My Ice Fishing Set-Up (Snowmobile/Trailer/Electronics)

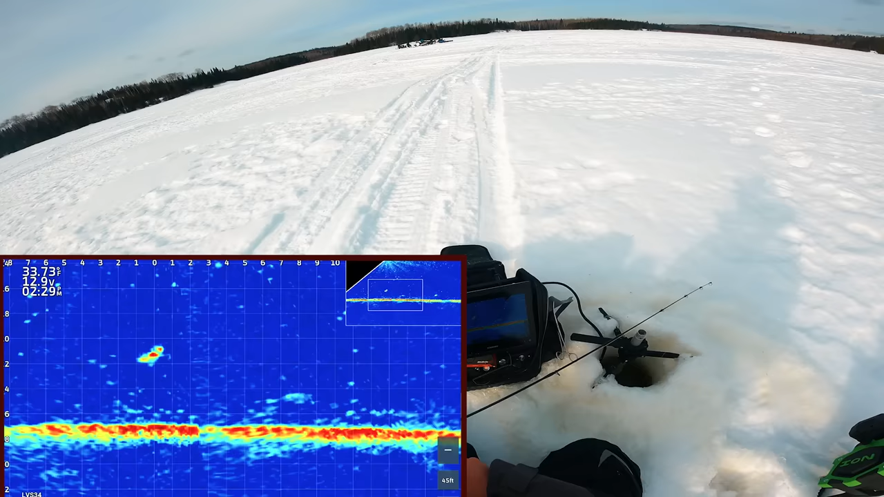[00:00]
Here we go. Here we go. We got him. I don't know what we got. Still too big for your crappy.
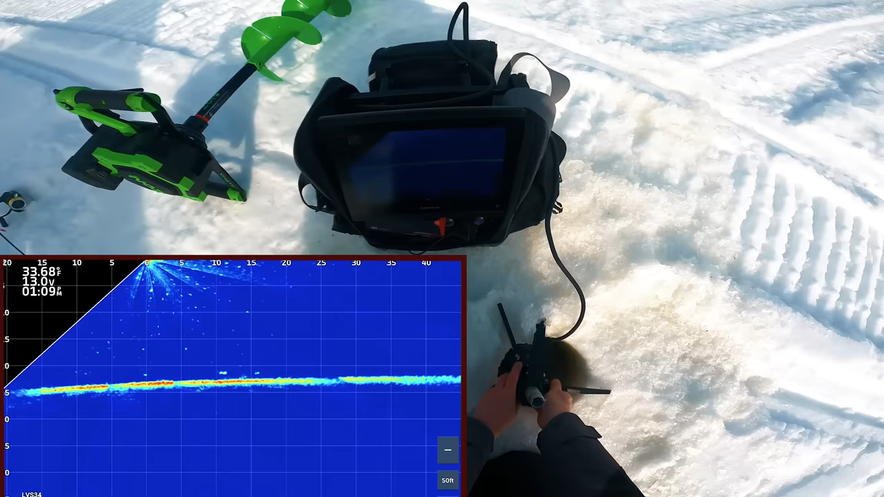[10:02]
We're recording. We're going to drop it in. We're going to about 25. Look at all those fish there, 10 feet away. This is good. There's fish right under the hole.
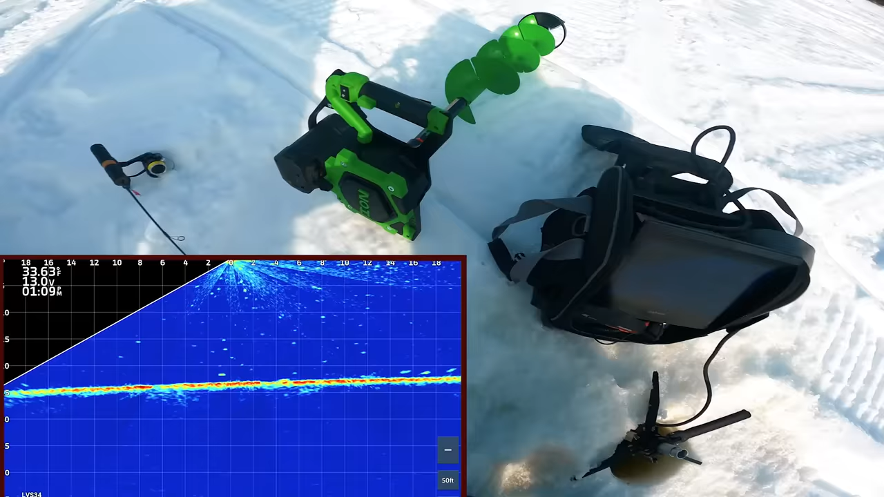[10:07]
Don't know how big they are. There's a pot of fish 14 feet away. Wow. First hole.
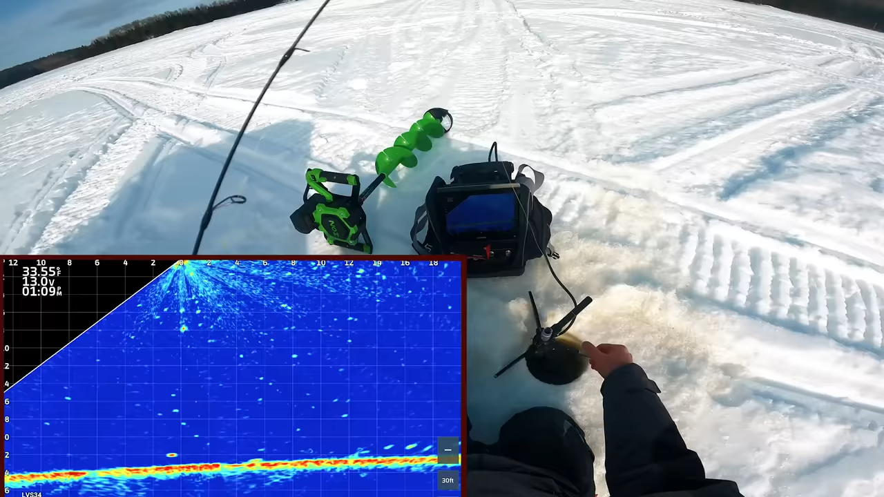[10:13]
We're going to drop right on a fish. Look at this. That blob on the bottom is coming over already. Look at this other one moving up. That looks more like a crappie than a cisco, but I guess we'll see. That other fish is picking up speed. Look at him. He scared that little guy away. Oh, I missed him.
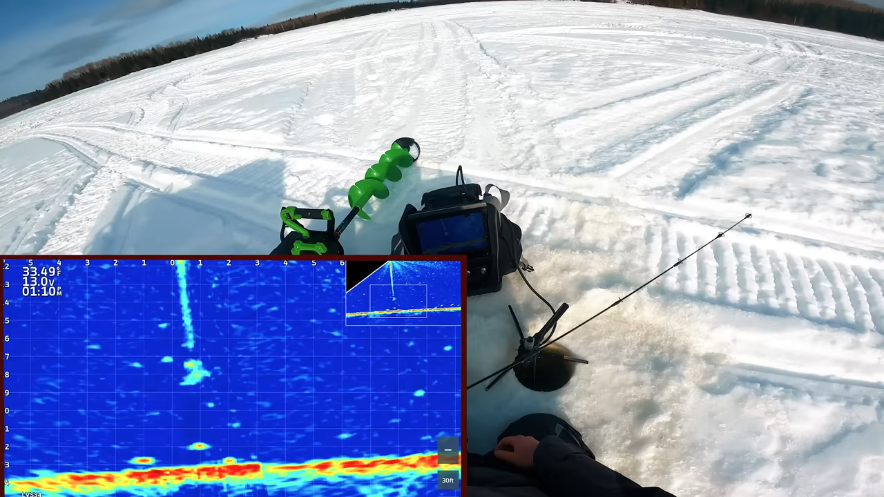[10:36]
That felt like a cisco. I might have to go with something even smaller yet. I mean, I'd be fine with some crappies too. Bring some home to eat.
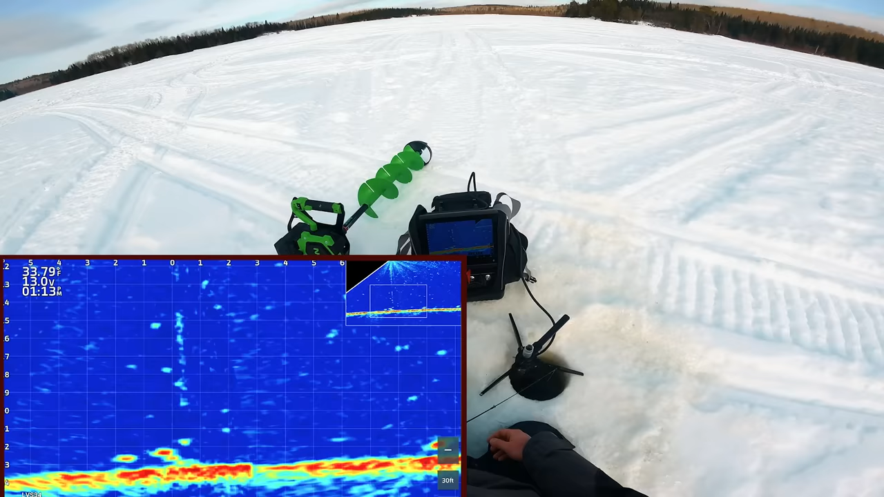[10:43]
I think I'm going to go a little bit smaller. Going micro, super tiny. All right, we're switching to a tiny tungsten. And a little plastic feather duster. Feather duster rod.
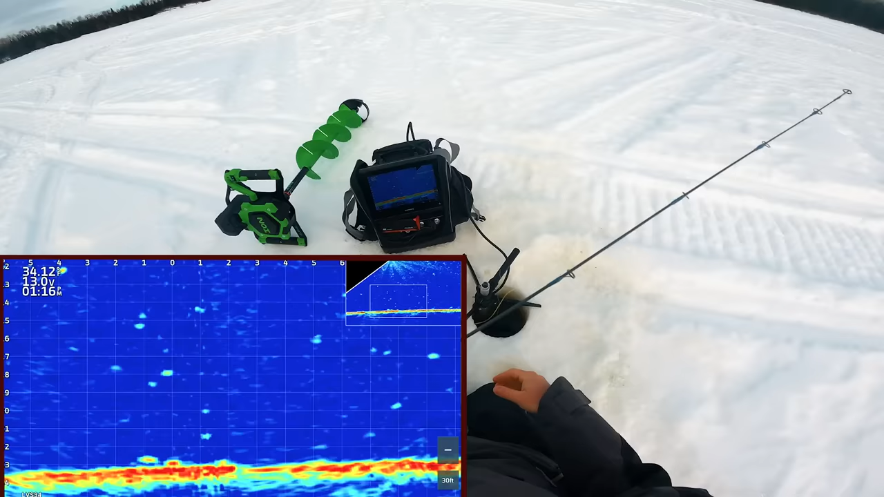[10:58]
That is so small. These might be micro perch and I'll be very disappointed.
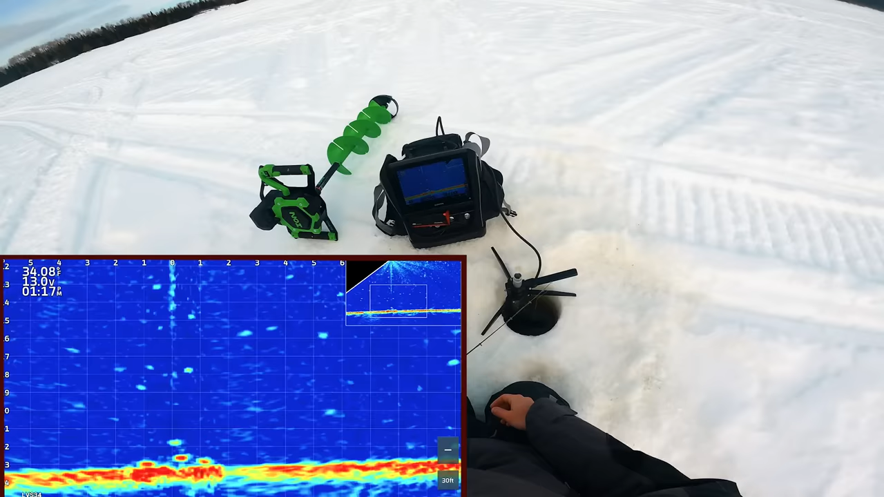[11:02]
It's going to be so tough to feel bites.
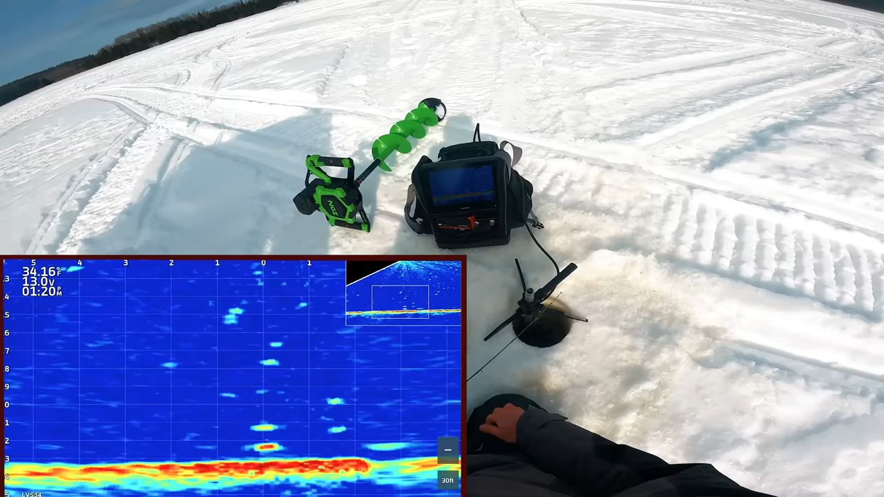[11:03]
We've yet to catch fish, but this one's moving in pretty fast. Oh, he's going to eat it. Come on. Let's catch the first one and see what we're dealing with.
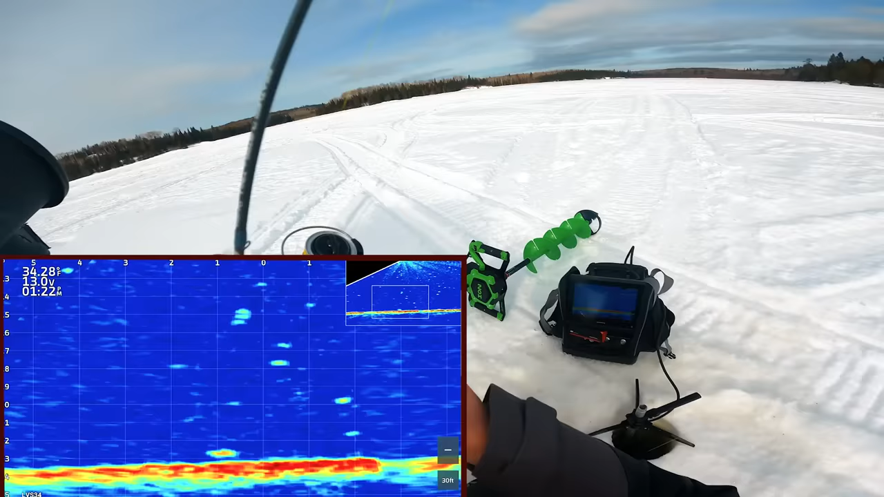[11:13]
Wow. Nothing, nothing, nothing. And then just drilled it. That is not what I wanted. Right there.
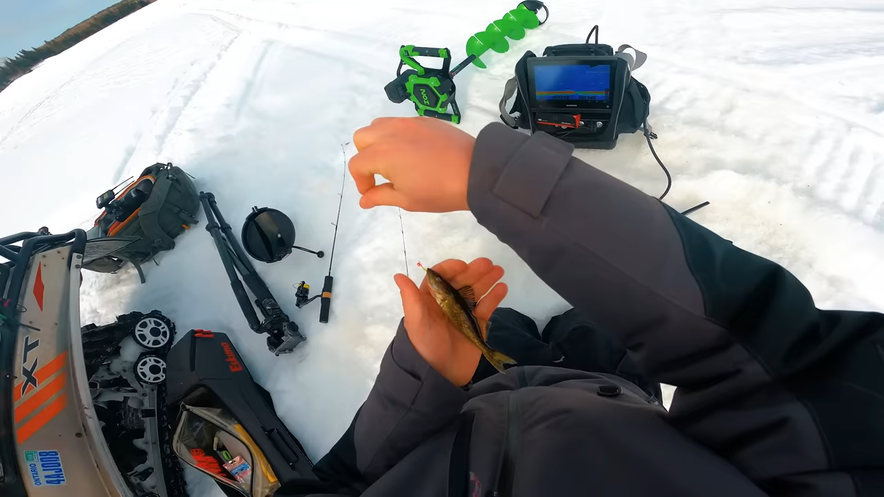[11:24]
Two inch walleye. Not excited about. That is maybe one of the smallest walleye I've ever caught. It's very disappointing.
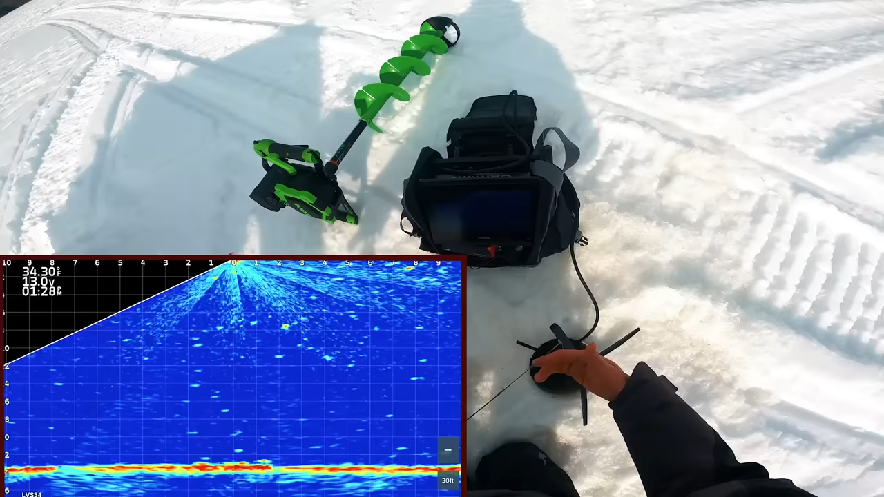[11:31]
All right. So those are micro fish.